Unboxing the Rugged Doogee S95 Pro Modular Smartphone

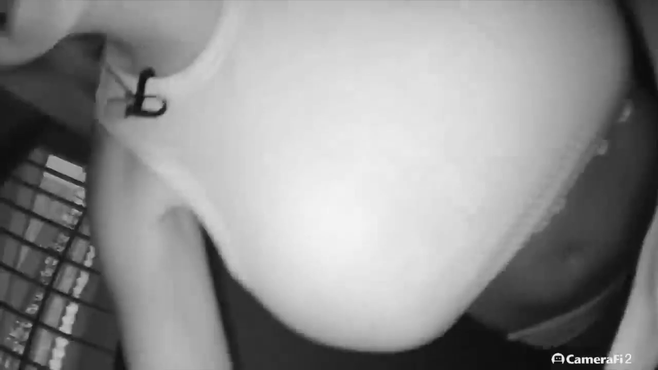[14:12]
So it is pretty dim. Right now it is pretty dim. I can see myself and the light is on.